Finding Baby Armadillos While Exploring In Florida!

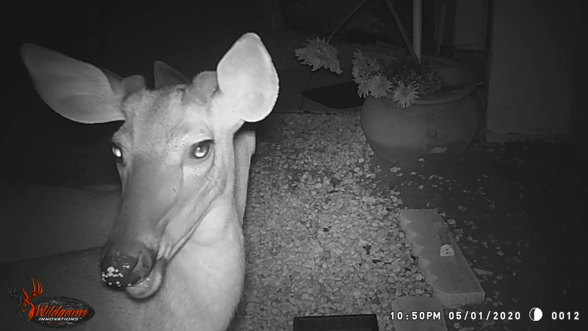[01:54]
To my surprise, two deer came and ate the birdseed, and we were able to get a ton of great pictures on the trail camera. I'm now on my way to the beach. I have my GoPro,